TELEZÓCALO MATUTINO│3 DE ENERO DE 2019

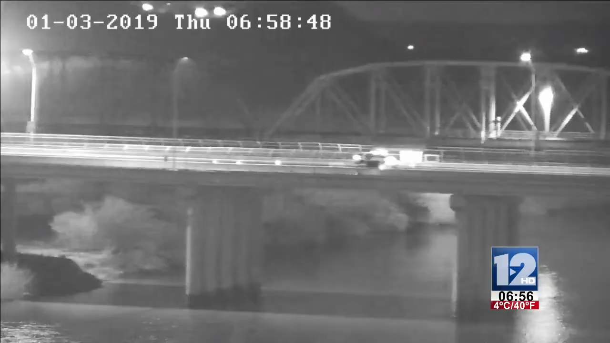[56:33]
Vamos rápidamente a la actividad del puente internacional número 2, que esta mañana luce muy diferente a otros días y me refiero a que es pues,
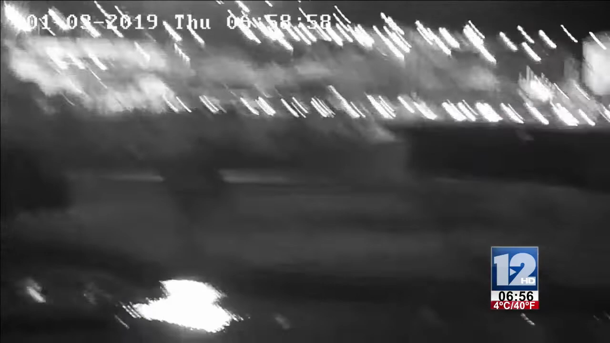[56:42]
muy poca fila la de vehículos que están esperando para cruzar del lado americano, así es que no presenta gran carga vehicular el puente internacional número 2.